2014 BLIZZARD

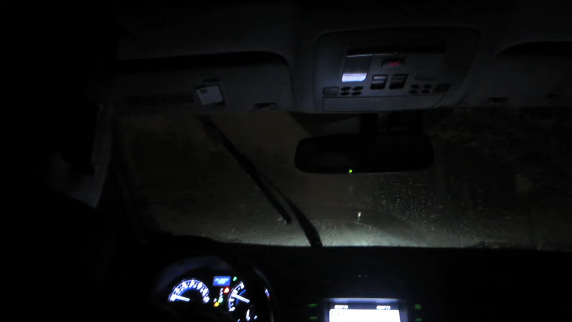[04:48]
This is like such a dangerous ride home. It's like the windshield wipers are not helping with all the snow that we have.
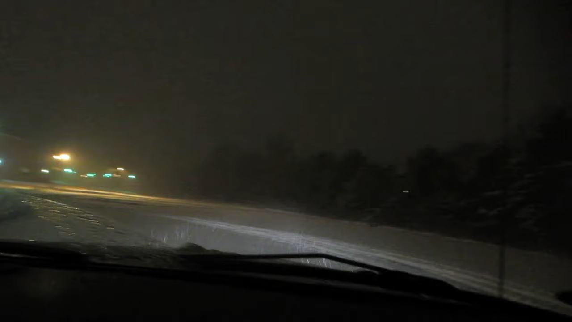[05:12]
Damn, I went all the way, I'm going. We're supposed to drive. I'm slipping the whole way, I'm sliding. You know? We're kicking it up, we're spinning tires.